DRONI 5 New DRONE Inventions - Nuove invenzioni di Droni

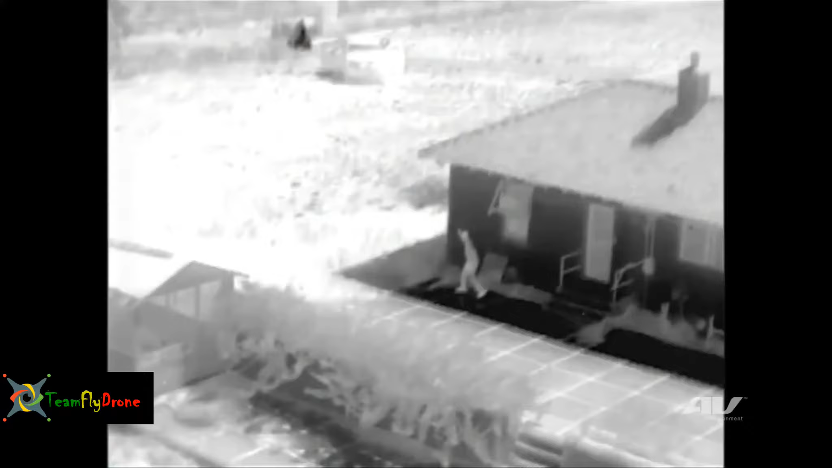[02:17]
Suspect moving to the north-east side of the house. Now suspect is moving north-west.
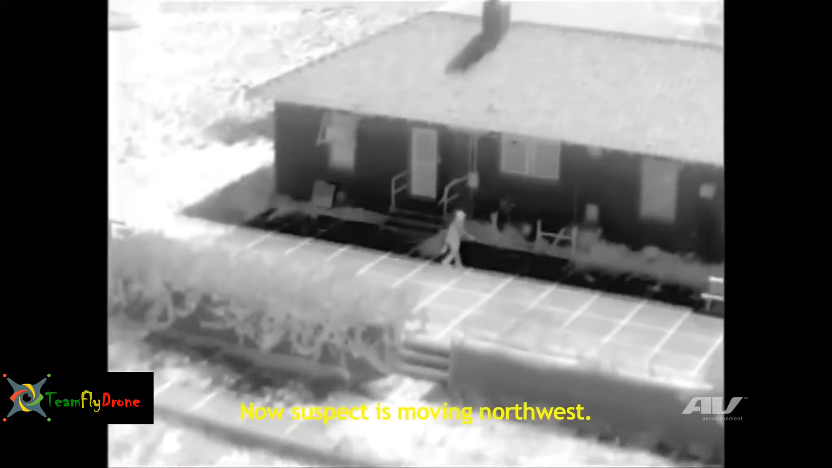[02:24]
Suspect moving north of the location.
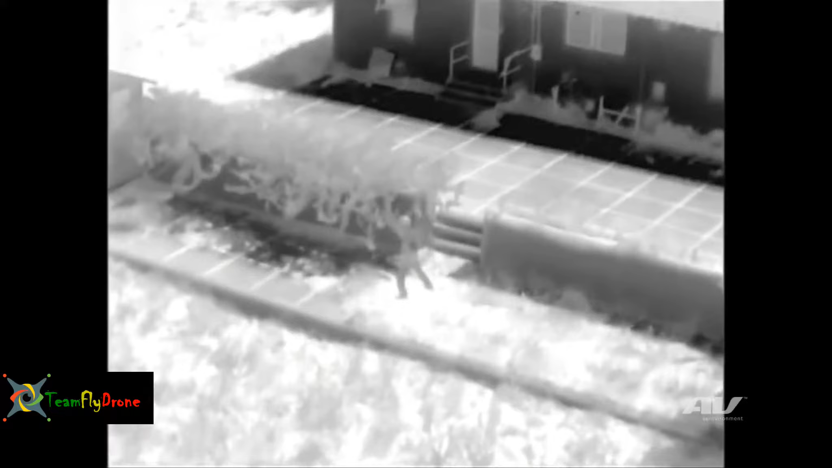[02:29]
He is crouching behind the block wall. Unit 2, use extreme caution.
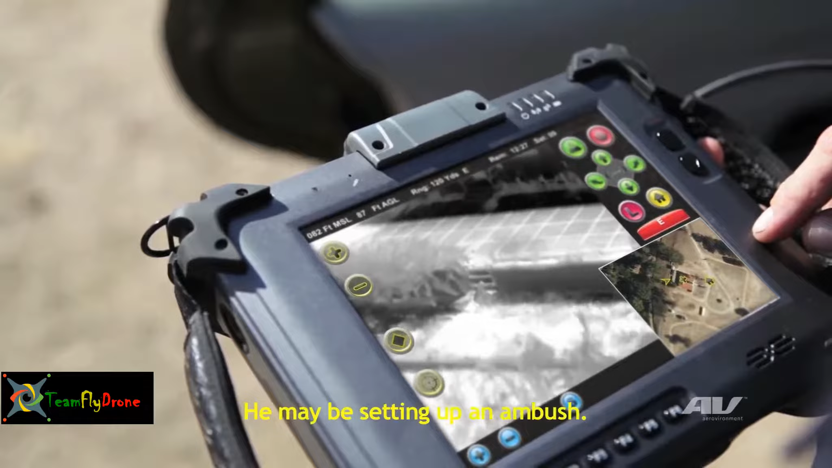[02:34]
We may be setting up an ambush.